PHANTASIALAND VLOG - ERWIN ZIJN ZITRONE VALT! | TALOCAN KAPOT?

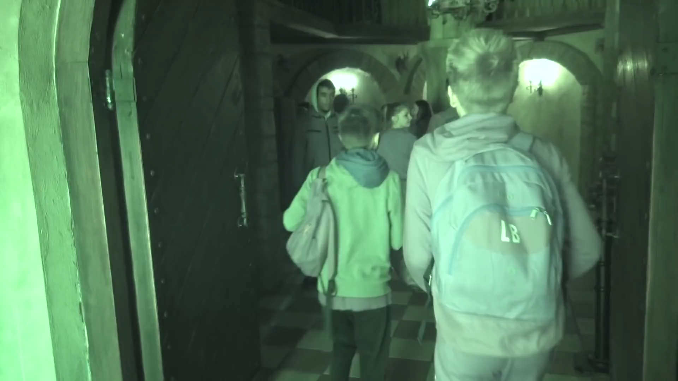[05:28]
Nou, die zijn dus wel bang, Erwin.
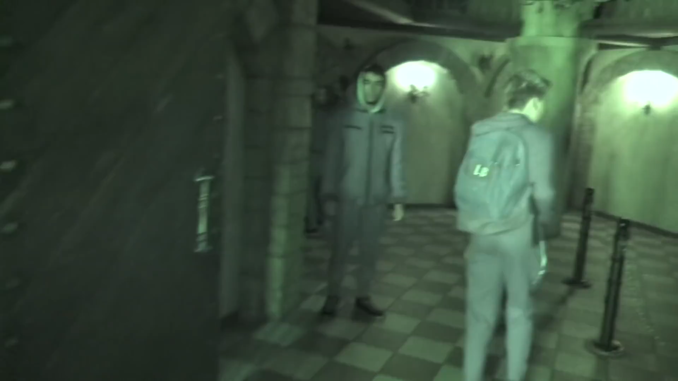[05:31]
Ja, dit is echt oprecht.
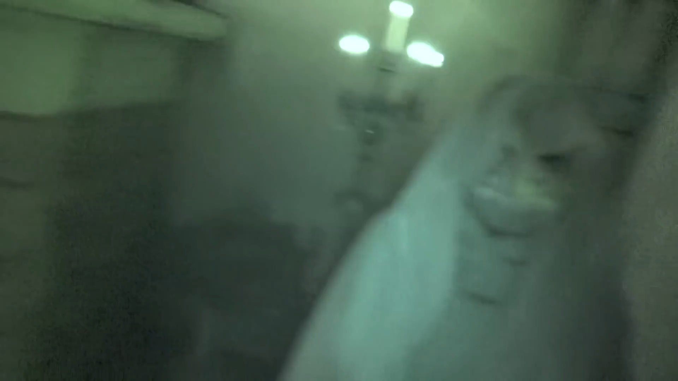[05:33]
Oeh, oh, er staat iemand.
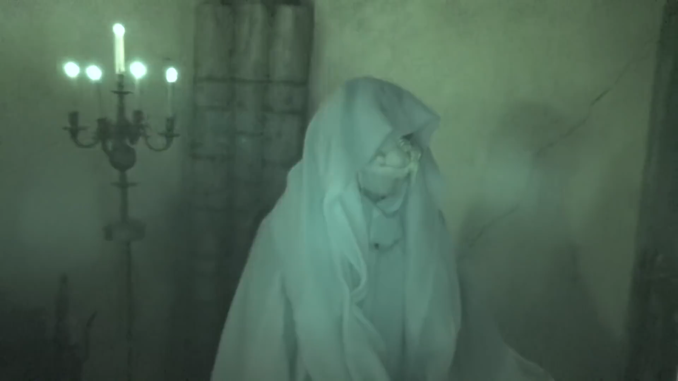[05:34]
Kijk wat eng. Die stond er nooit.
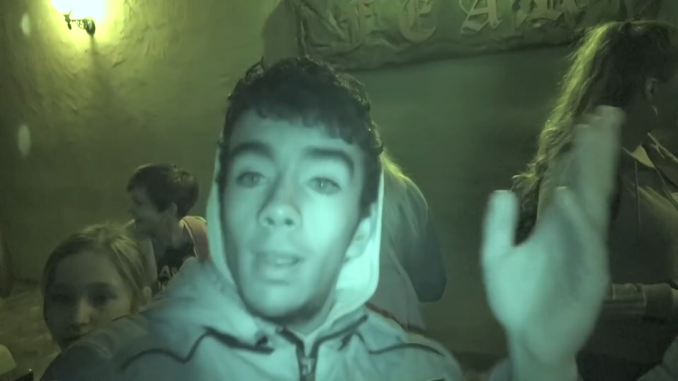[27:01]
Doe, wacht, ik wil even zien. Wauw, dit is echt very pretty. Mijn ogen zijn heel mooi. Ik kom heel mooi in dit licht.